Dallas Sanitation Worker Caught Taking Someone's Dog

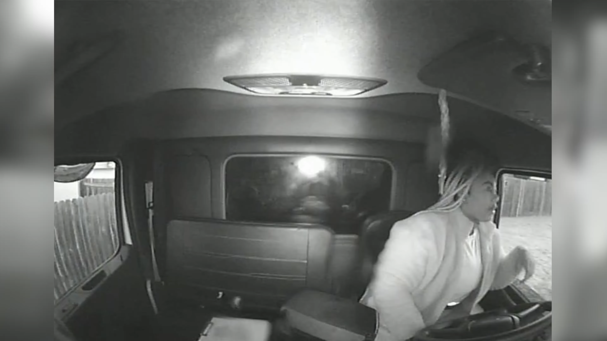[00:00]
Hey, put the dog in here. Give me the dog. Give me the dog. A Dallas sanitation worker is seen committing a dog napping. It went in this backyard. Really? You up? I need you to come. Come meet me. You are now watching Doorbell News.
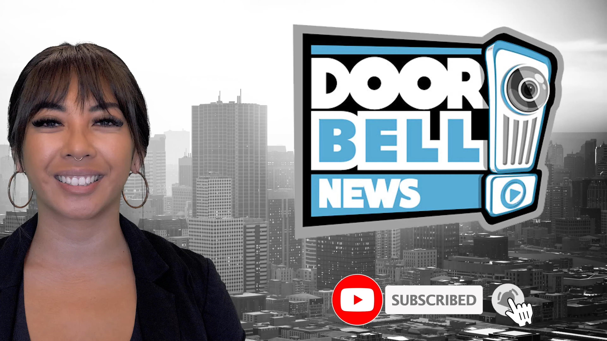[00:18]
Oh my God. Hey!
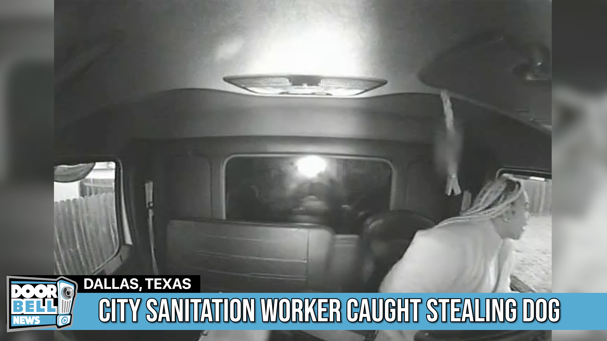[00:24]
I'm going to be so real. It's crazy.
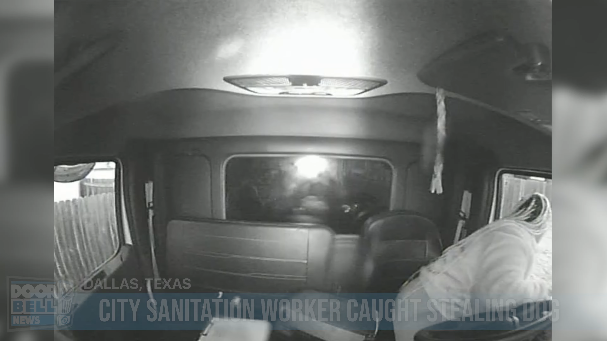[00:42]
Dallas, Texas. This trash lady is riding around the city looking for someone's dog to take. Oh yeah. But they're trying to get in this game. Yeah, they're trying to get in that one.
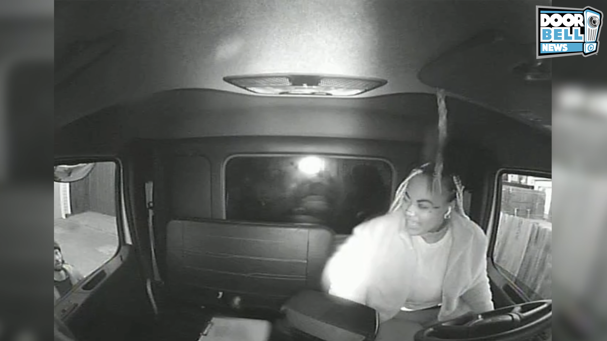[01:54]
For real? Hell yeah. Where the other one is? It went in this backyard. For real? Damn. The dog appears to be an American bully breed.
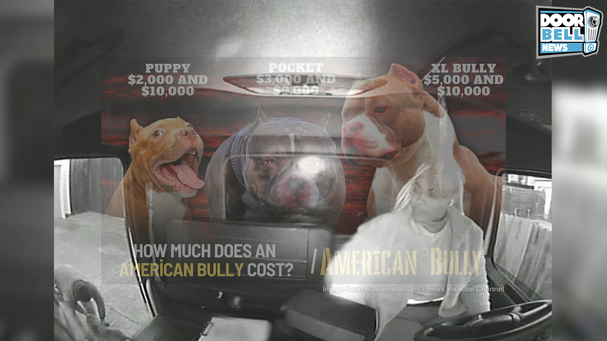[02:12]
On average, you can expect to pay anywhere between $1,000 to $5,000 for an American bully if purchasing your puppy from a breeder. Keep in mind that breeders may charge more if the puppy comes from certain bloodlines. For all we know, this could be a $20, $50, $100,000 dog. Oh yeah.
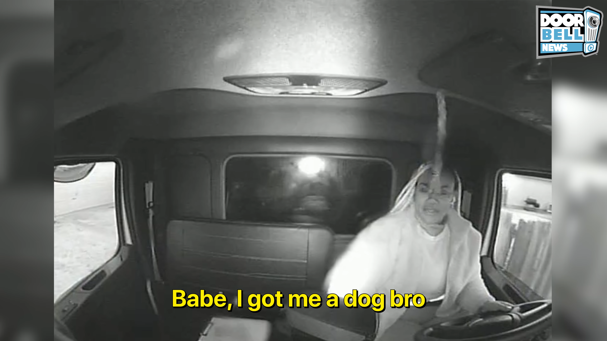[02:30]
I got some dog, bro. There he is. Look at that dog dog, and come pick it up. It's all right. We wouldn't kill him in the yard. I'm playing the yard. Okay. Hey. Oh my God. Hey.